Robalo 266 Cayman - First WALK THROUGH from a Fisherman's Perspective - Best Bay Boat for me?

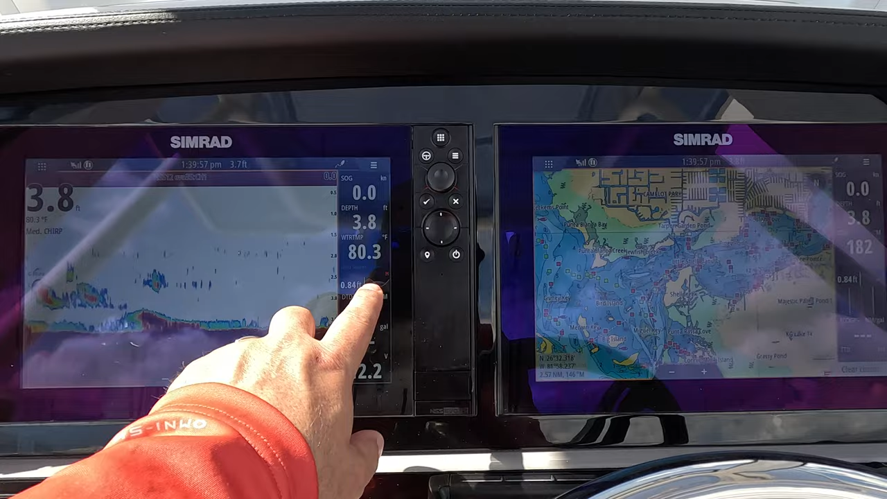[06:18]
I obviously got to get these set up, and I got to get my chip in there.
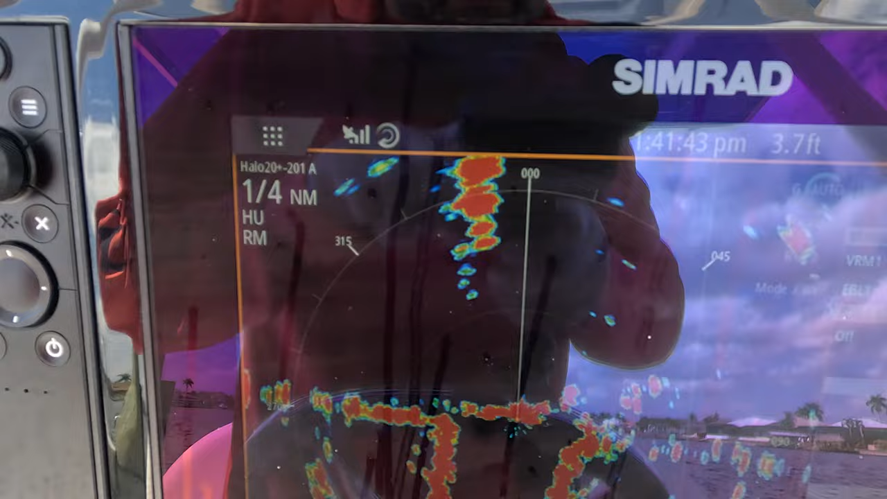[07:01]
A little glare situation here, but this boat's getting equipped with Simrad radar. There's the dome up here.